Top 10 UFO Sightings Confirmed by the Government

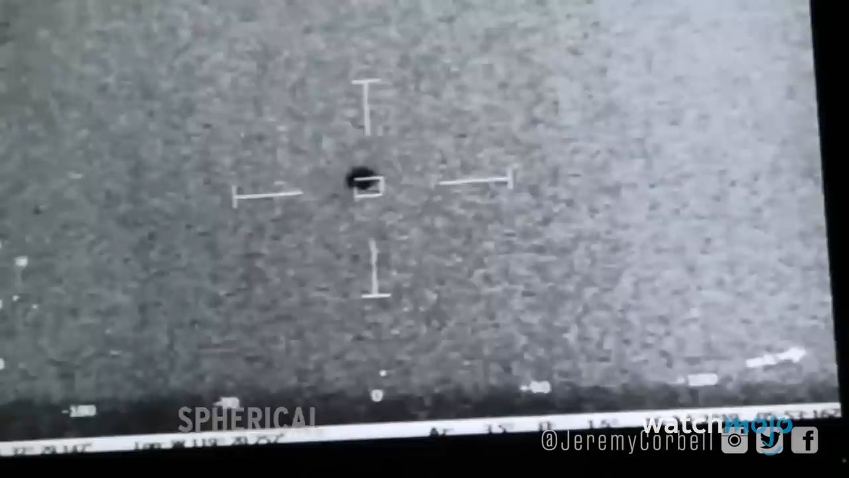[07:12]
Spherical UFO We can thank ufologist and filmmaker Jeremy Kenyon Lockyer-Corbell for releasing this clip of a spherical craft.
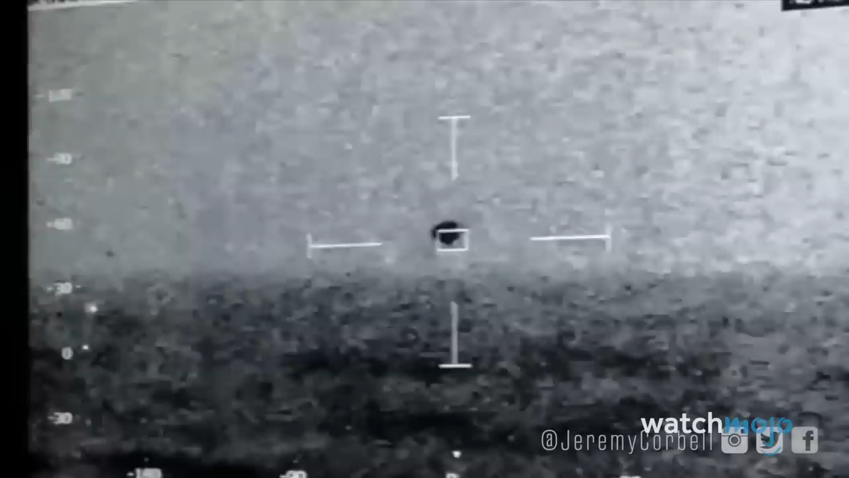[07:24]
Allegedly, it was filmed in the Combat Information Center of the USS Omaha on July 15th, 2019.
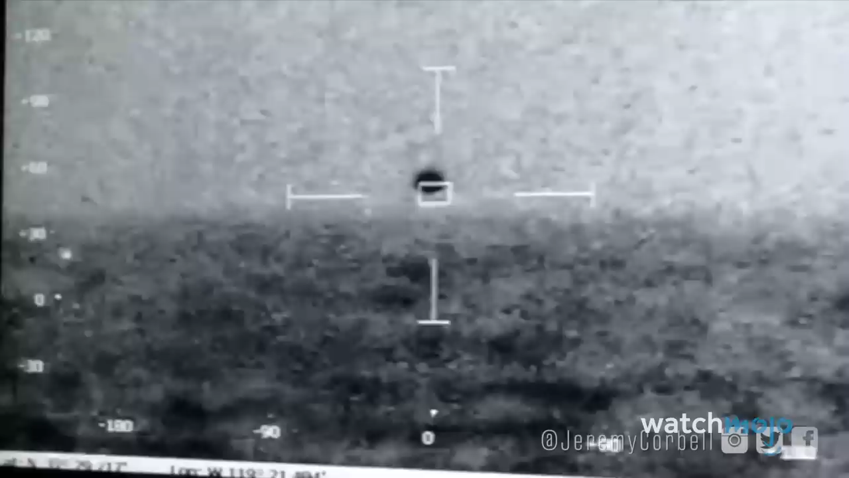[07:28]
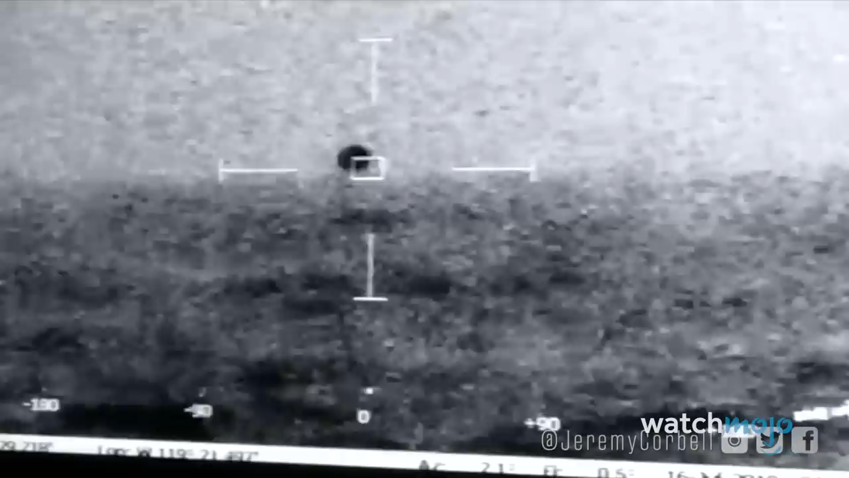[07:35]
The UFO is seen flying through the air, then dips down into the water, proving that it can travel through various elements. By the end of the footage, the craft disappears into the ocean.
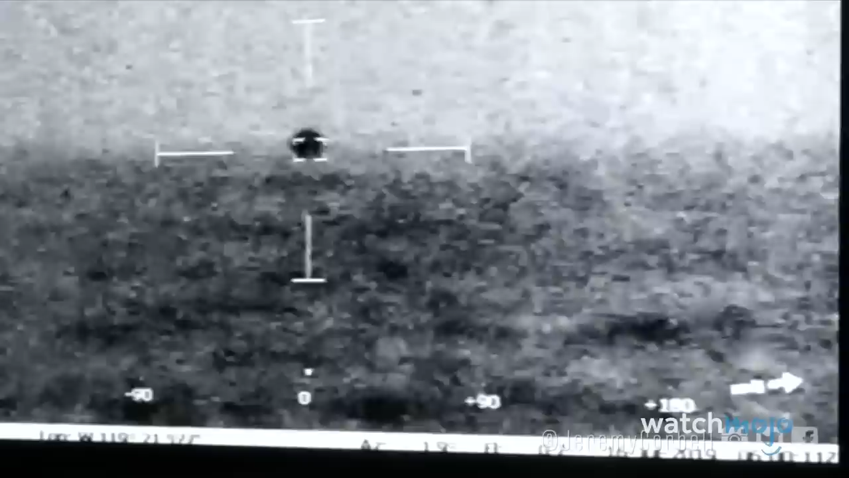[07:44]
The Pentagon confirmed that the footage was captured by the US Navy.